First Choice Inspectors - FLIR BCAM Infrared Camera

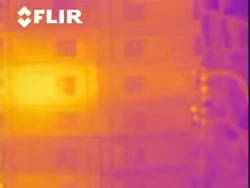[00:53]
You've got your image almost immediately. The camera picks up things that I wouldn't see normally. We could do a quick and thorough analysis of very large areas.
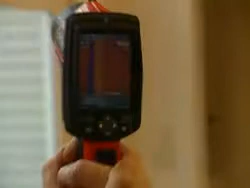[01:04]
It has given us the ability to do the diagnostics as a non-destructive test. Using the infrared technology down here in Florida, we primarily find water intrusion or water infiltration.
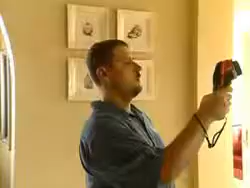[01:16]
Water will have its own signature and kind of an irregular pattern.
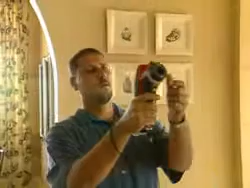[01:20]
We're looking at the ceiling in the kitchen, trying to identify any potential problems.
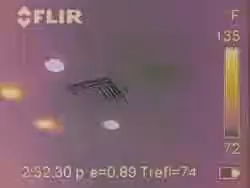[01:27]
On screen: scale top 135°F, scale bottom 72°F
Right here, right next to the AC vent,
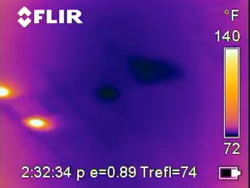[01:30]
On screen: scale top 140°F, scale bottom 72°F
we actually see what appears to be a roof leak or moisture on the back of the drywall. We're in a heating climate,
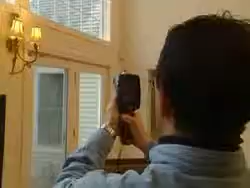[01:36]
and so we're looking at primarily heat loss.
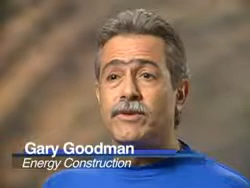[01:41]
The FLIR camera has been very helpful in being able to pinpoint areas of homes that aren't properly insulated. We can come in, turn the camera on, do a scan, and in 30 seconds I know whether there's insulation in the walls or not.
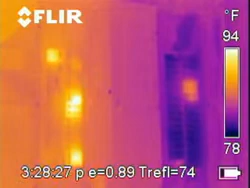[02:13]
On screen: scale top 94°F, scale bottom 78°F
If there's a problem in the circuit, the wire actually glows, and the camera picks it right up. It's handheld. It's easy to carry in attics and crawl spaces. It's lightweight.